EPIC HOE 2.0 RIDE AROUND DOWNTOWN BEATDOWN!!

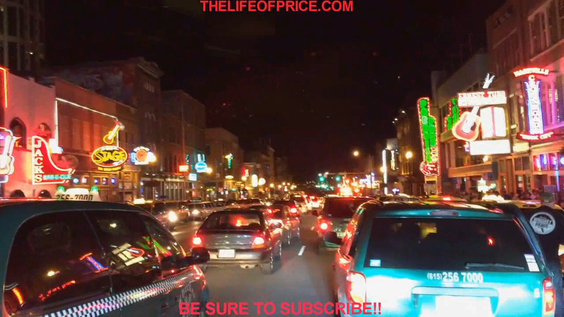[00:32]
So we're here in downtown Nashville, Tennessee with our guys here just walking down the street.